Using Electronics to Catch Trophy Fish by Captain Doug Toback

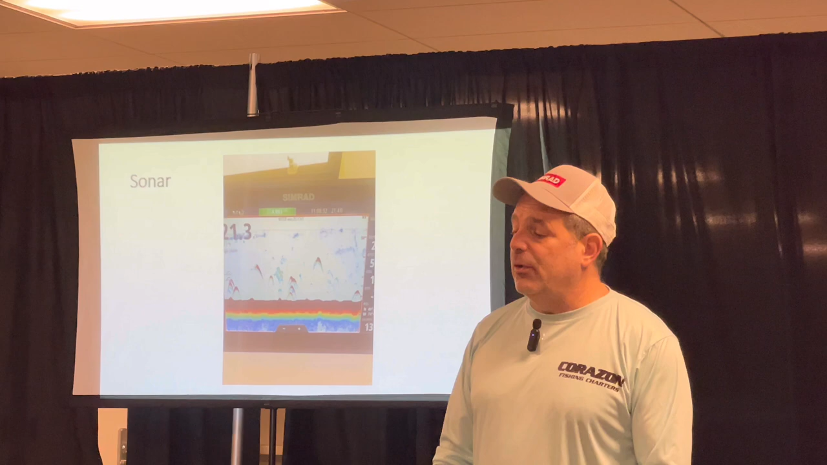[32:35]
All right, what sonar is that's what's going on underneath the water. All right, and there's a couple of different pieces that you should know about.
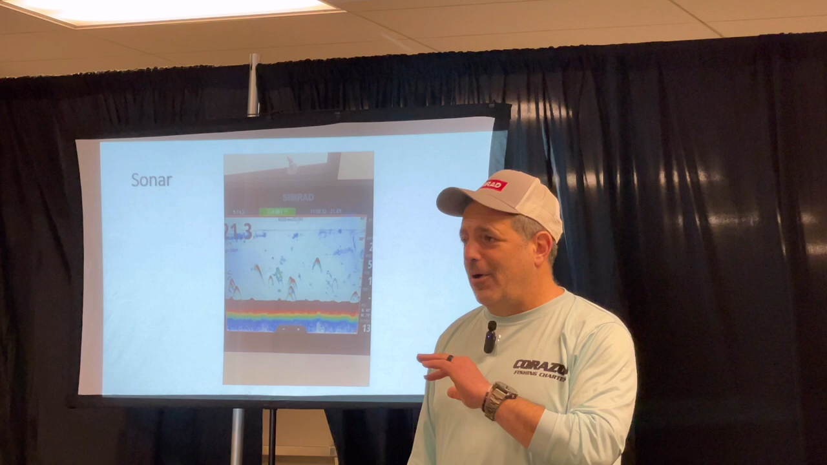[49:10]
So basically what you guys can do is you can run 2 radars at once, all right?